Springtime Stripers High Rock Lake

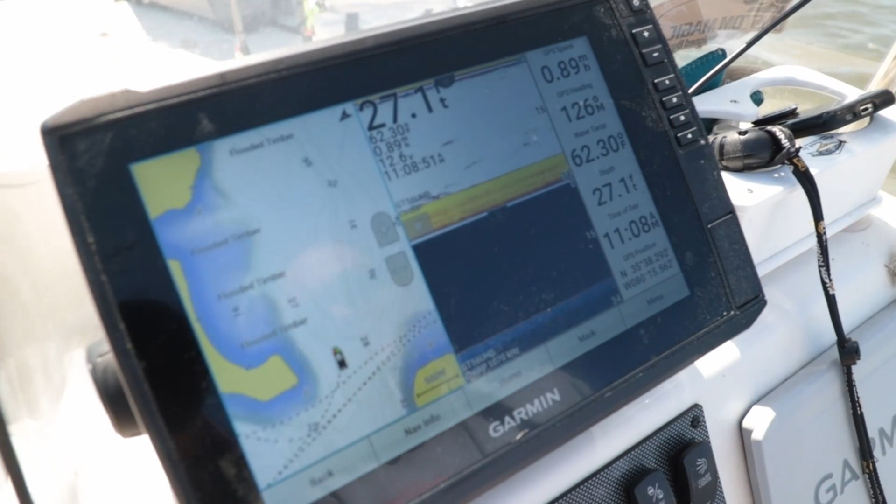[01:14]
On screen: depth 27.1 ft, water 62.30°F
So for the uneducated, just kind of point out what you're looking at here. Alright, so I'll go right behind us. So we have some bait right here, bait right down here.
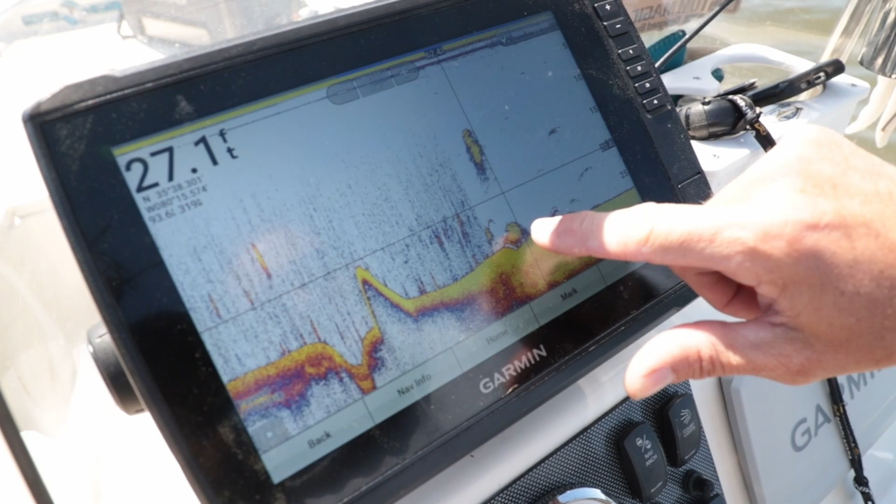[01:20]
On screen: depth 27.1 ft
I'm going to say these might be some crappy right down here as well. But I was looking for pockets of baits here and there.
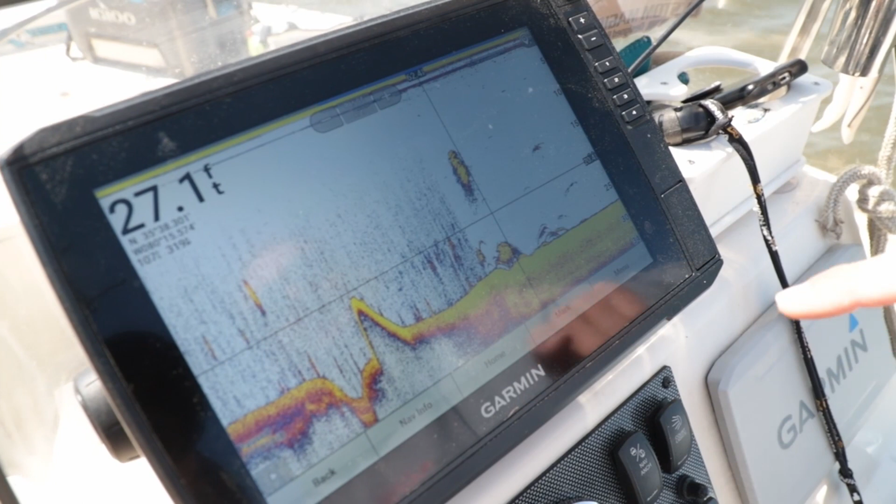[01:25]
On screen: depth 27.1 ft
Now we've got a little bit of bird activity here as well, which is kind of late in the year for it.
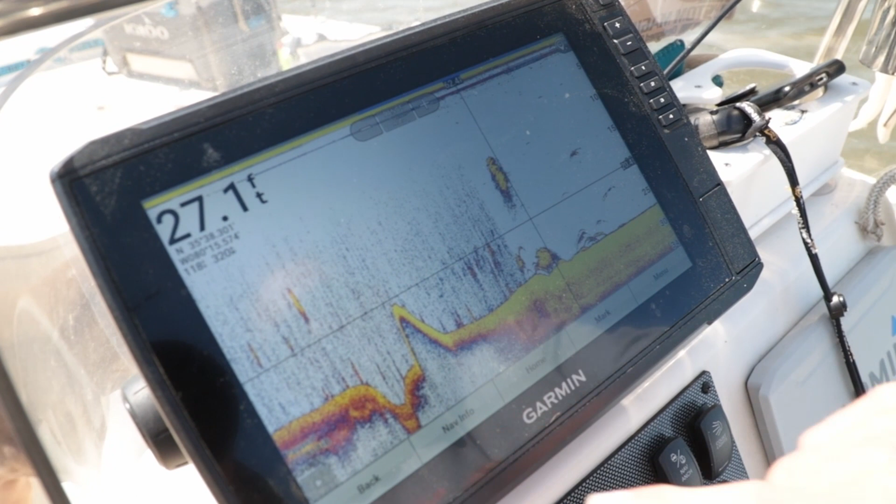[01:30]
On screen: depth 27.1 ft
But birds generally mean bait as well. So I can't really point out anything at this moment that kind of excites me.
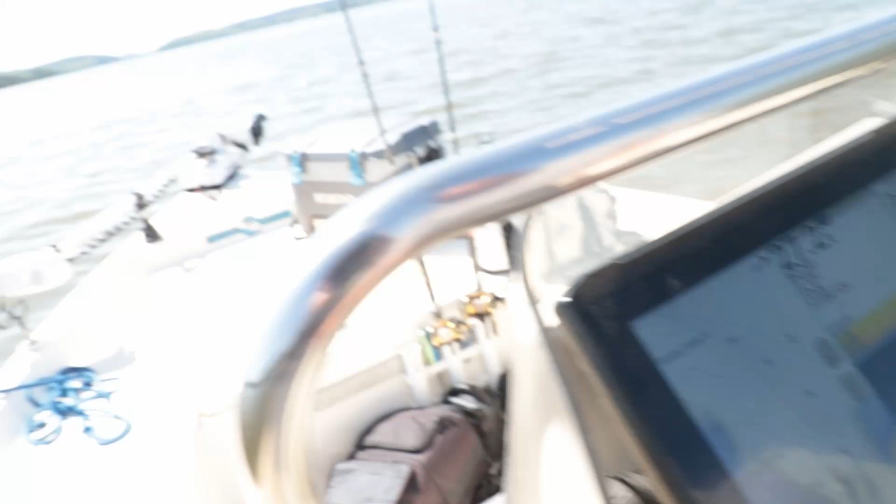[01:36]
But here we go, for example.
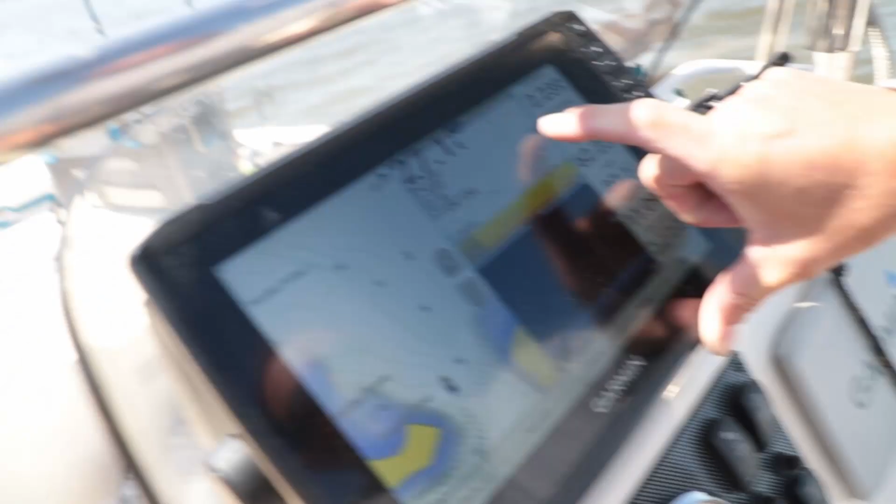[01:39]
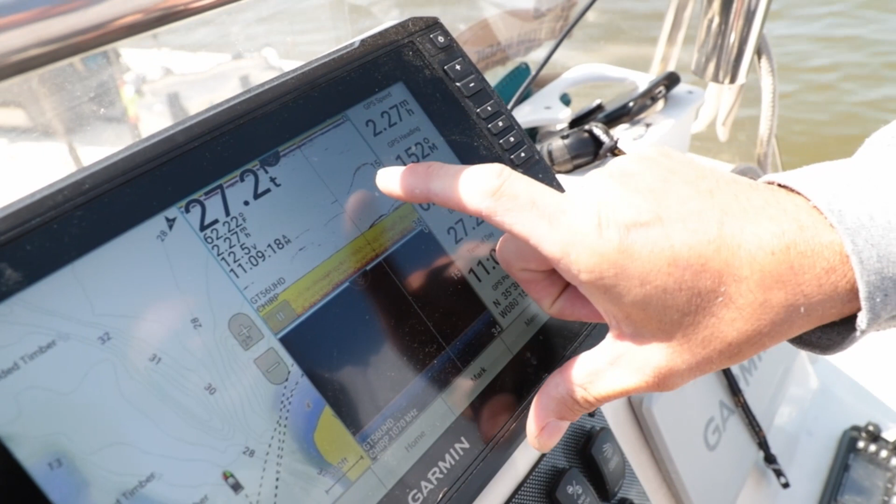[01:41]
On screen: depth 27.2 ft
That's probably not a striper, but that's what I'm looking for. You'll see an arch here, an arch there.
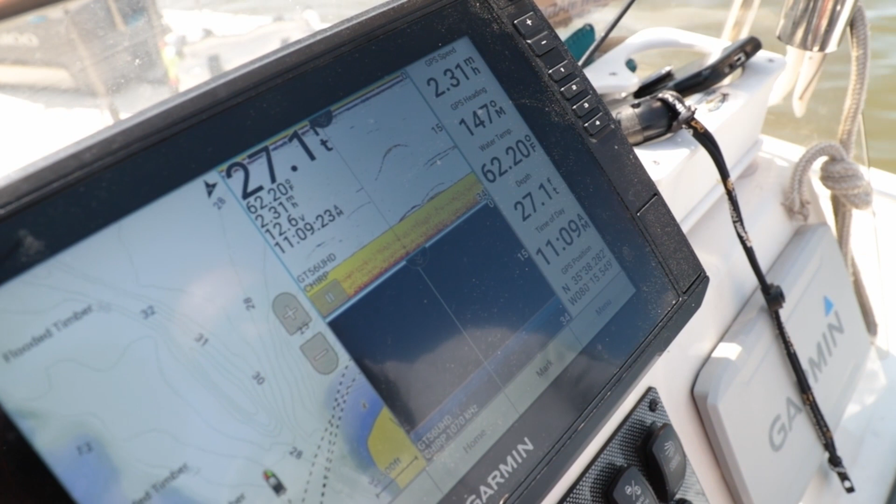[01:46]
On screen: depth 27.1 ft, water 62.20°F
And that's generally you're looking for deeper oranges. It tells us it's a bigger fish.
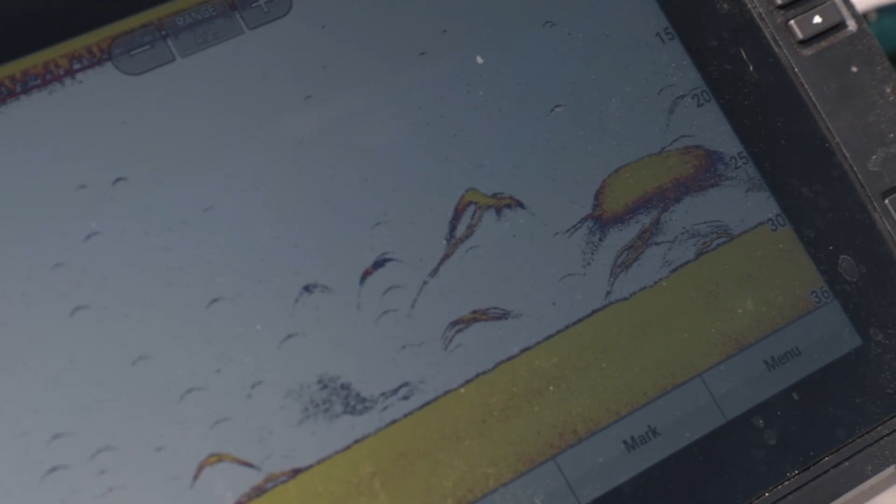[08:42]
That's about what we're looking for right there. Like I said, we're not going to have a big school like you do typically on these other lakes.
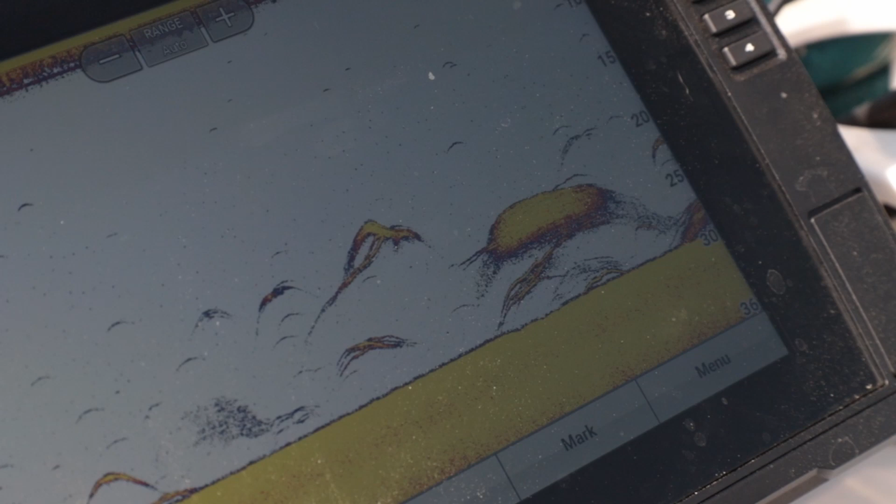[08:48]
You know, not spaghetti noodles everywhere, but you're going to find a big one or,
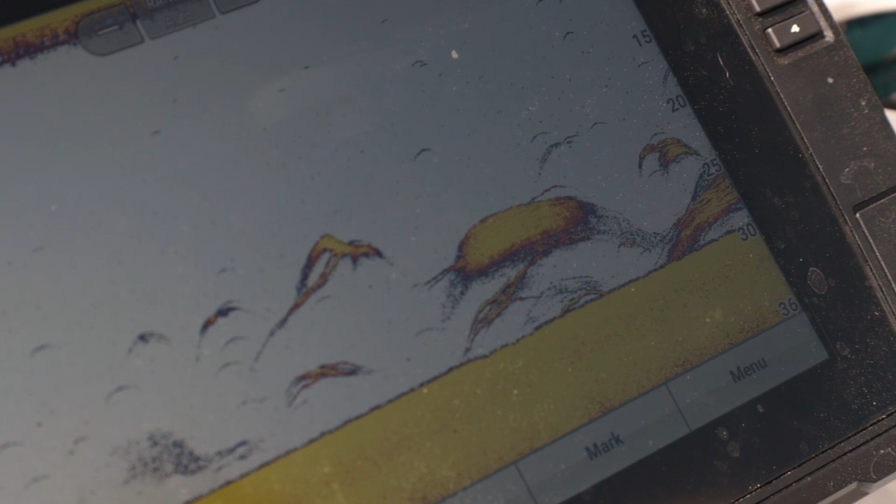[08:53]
you know, a couple, three, four in smaller wolf packs. And that's definitely, I'm going to say I'm pretty high confidence that's a striper right there, or a couple striper.